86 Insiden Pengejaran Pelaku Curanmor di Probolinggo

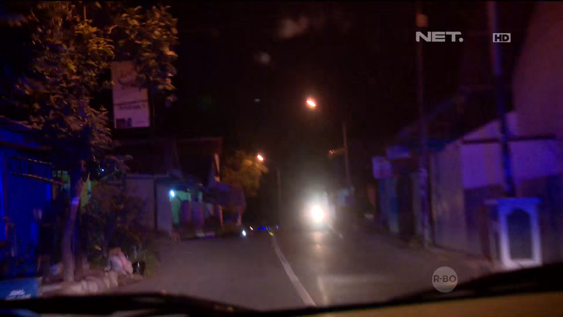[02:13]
tiba-tiba dari jarak jauh kita amati ada beberapa rombongan sepeda motor semua balik kanan.